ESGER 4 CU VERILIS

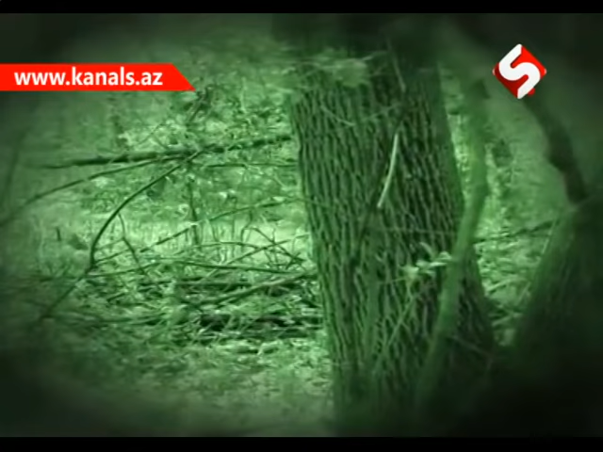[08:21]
Məsələn, gecə görüntüsünü əldə etmək üçün istifadə olunan binokul struktur mexanizminə görə digərlərindən seçilir. Belə ki, həmin kateqoriyadan olan binokullarda işıqlandırma amilinin vacibliyi ön plana çəkilir və gecə görüntüsünün aydınlığını təmin edən müvafiq mexanizm elementləri ilə təchiz olunur.